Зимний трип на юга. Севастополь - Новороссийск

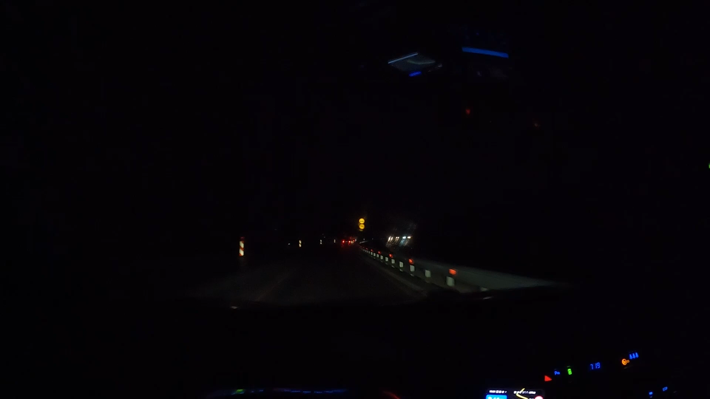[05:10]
Прям вообще ничего не видно. А, дорогу снимать мне сейчас, в общем, лень. Встретимся на месте. А я придумал. Давайте покажу вам эту дорогу днем. Я ведь по ней уже ездил. Пока еду ночью.
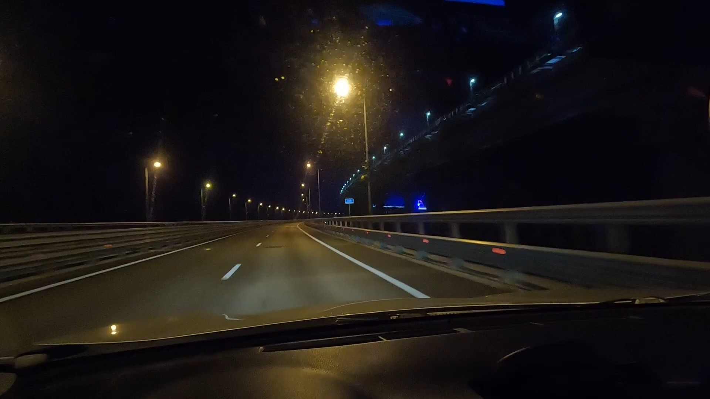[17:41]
Пересекаем Керченский мост, Крымский мост и едем на материк. Кстати, здорово, что я тут ночью проезжаю. Днем я его уже видел, вот ночью. Ночью тут своя красота. Сейчас 11 часов, я в Анапе вечером.
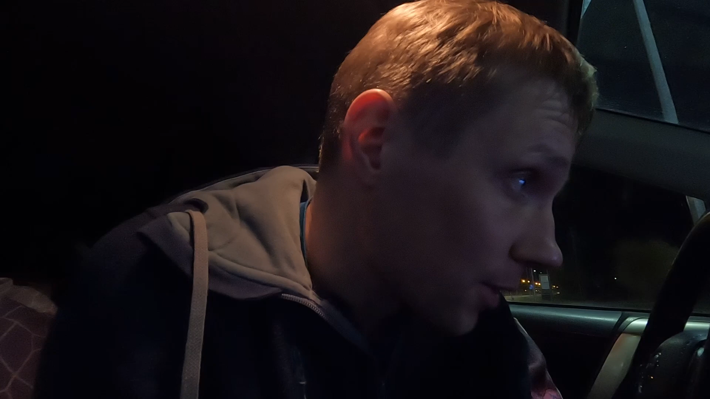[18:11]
А до Новороссийска мне еще ехать час. Я надеюсь, там горная местность пойдет. Потому что я не знаю. Ну, похоже. И там буду думать, где заночевать.
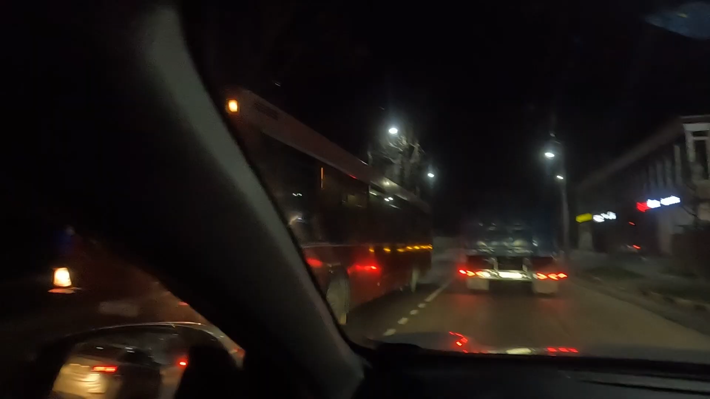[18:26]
Новороссийск, ночью, конечно, необычный город. И мне нужно такой здоровый.
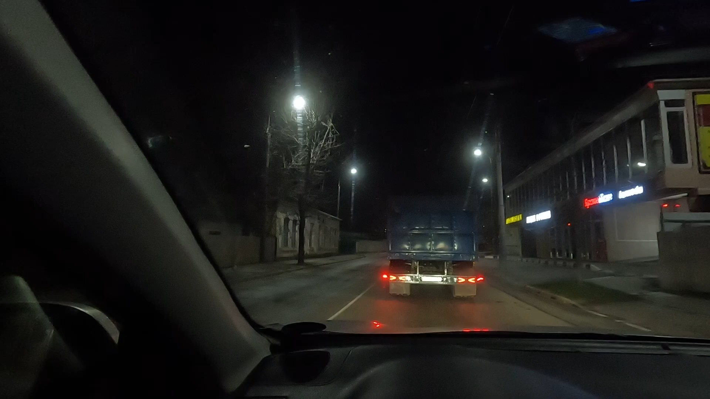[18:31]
И он такой промышленный. Весь в фурах. Ну, похоже, им в это время можно ездить или что, я не знаю. Я тут в пробках в одну встал, решил объехать, а сейчас тут другое.
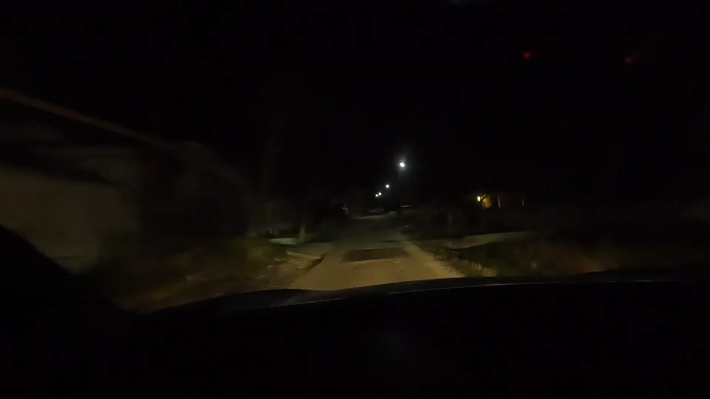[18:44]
Интересно, куда я еду. Вот заехал в частный сектор. Такой здесь подъем. Ну, то есть я посмотрел, гора Черепаха по карте. Мне показалось это интересным местом. Ну, сейчас посмотрим, насколько оно интересно. И как я тут вообще. Чувствую такой подъем затяжной прям. Вверх, вверх, вверх. И дорога такая узкая. Что-то я не знал, что здесь так будет. Ну, интересно.
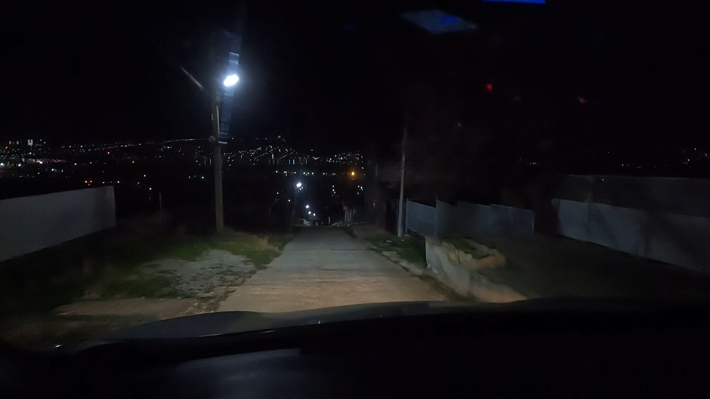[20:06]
Сейчас на трассу там такой серпантин, судя по карте. Я нашел смотровую площадку, мне там 17 минут ехать на туда. Либо на смотровой площадке, либо перед смотровой там какая-то полянка есть. Не знаю. Ну, надо уже вставать да ночевать.
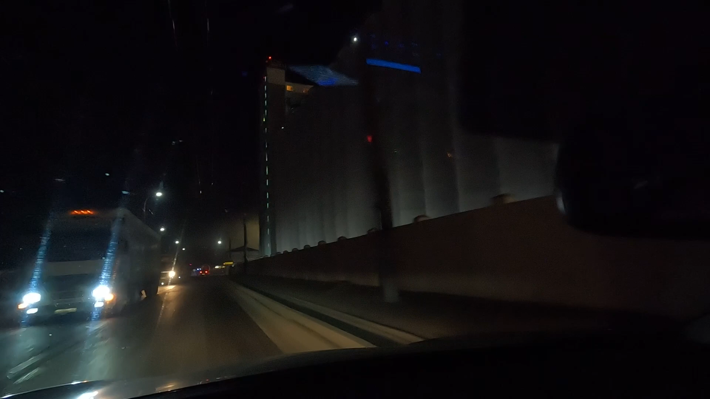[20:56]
Короче, у нас ночная экскурсия по Новороссийску. Кратенькая. И на выезд давайте-ка. Что-то у меня такие жесткие впечатления от Новороссийска, что он такой промышленный город.
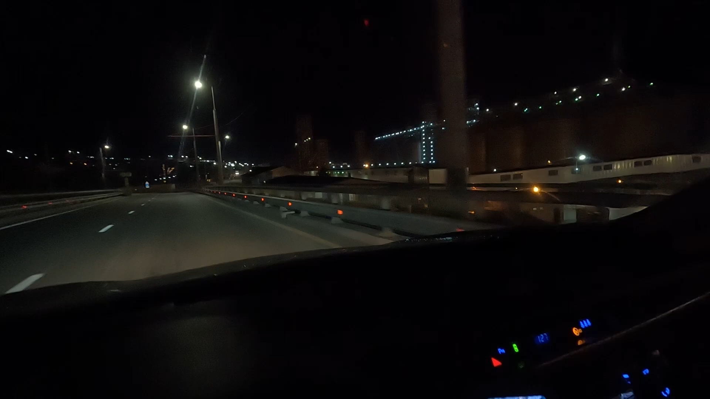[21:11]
Либо я таким маршрутом проехал по промзоне. И сейчас ночь, и поэтому фуры все просто вереницами едут. Ну, вот дорога, которая меня ведет навигатор, она вот вся в промзоне.